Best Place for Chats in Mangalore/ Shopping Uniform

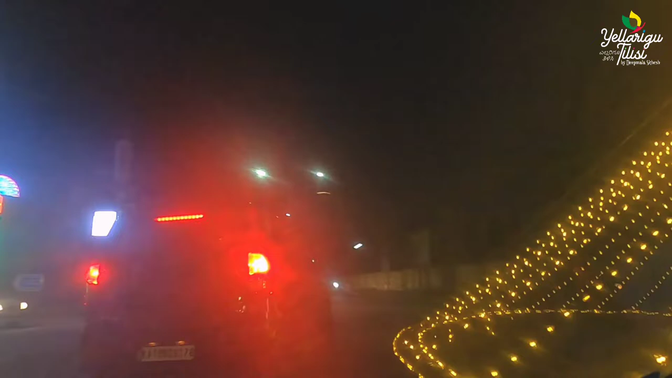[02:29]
We will see the lighting in the city of Kudroli, Kudroli, the area of Kudroli, the area of Kudroli, Kudroli, the area of Kudroli,